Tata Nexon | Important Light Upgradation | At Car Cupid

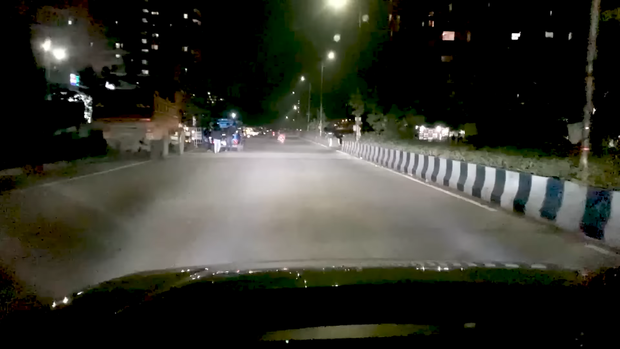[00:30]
This is the Nexon XZ Plus, Nexon Top End Variant, which we have upgraded light.
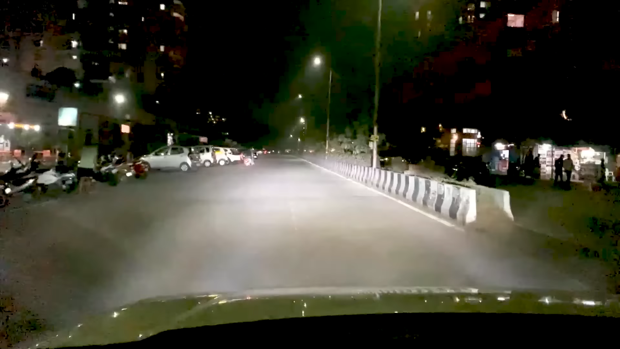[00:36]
You can see that it has been installed in low beam and high beam and LED. We have only upgraded headlamps.
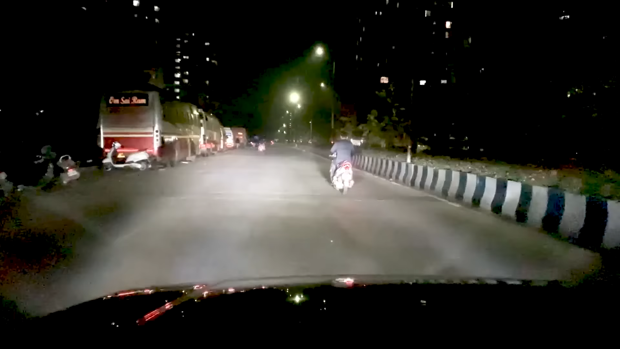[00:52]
You can see on the road, which is an effect on the road. The visibility has enhanced and clarity on the road. There is a beautiful light effect on the road, which is a very important feature.
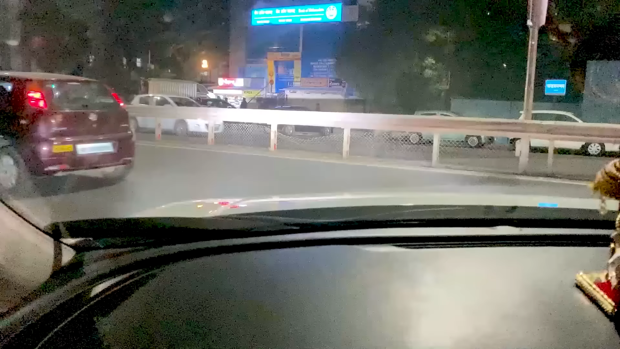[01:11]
One of the most important safety features in any car and every car is headlamps. If you don't have the visibility of the road,
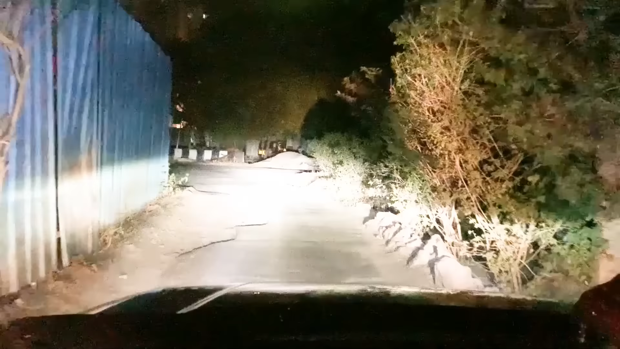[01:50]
So you can see on the road, as well as the light effect on the road. You can see, the light installed in the road.
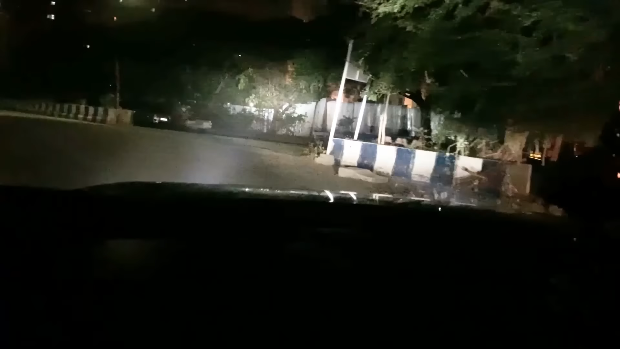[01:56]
The visibility is going to be very far. That you can boost the confidence of the night driving. confidence boosts and the most important thing that you